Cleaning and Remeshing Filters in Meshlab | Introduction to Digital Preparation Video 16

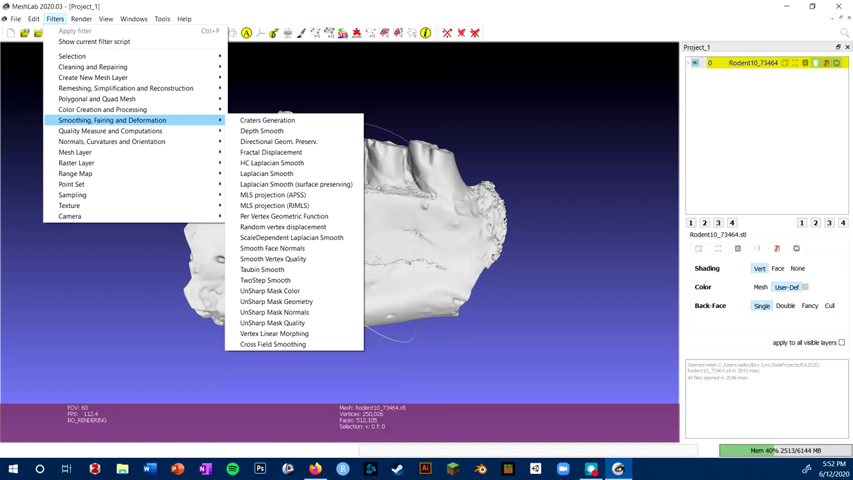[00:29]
I won't be going through them all, but they're organized into these different menus. And the ones you'll want to focus on are the cleaning and repairing menu, the remeshing, simplification, reconstruction menu, and the smoothing, faring, and deformation menu. The one to start with is always going to be the cleaning and repairing. These all are different ways to get rid of geometry that's going to cause issues later down the line. So I can start with these repair non-manifold geometry. And nothing looks like it happened. No dialog box popped up because there were no options for that one. But if I look in the corner down here, I can see that it has successfully removed 20 non-manifold faces.